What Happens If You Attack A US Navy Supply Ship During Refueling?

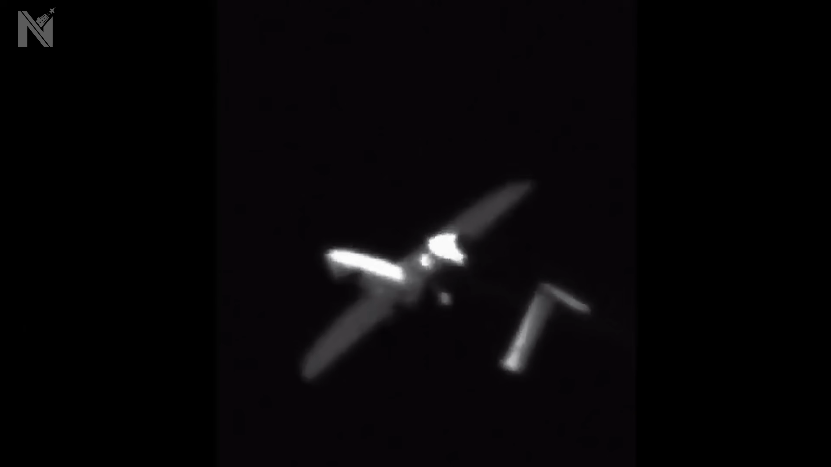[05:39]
It delivers 60 kilowatts of heat that melts plastic, ignites fuel, fries electronics.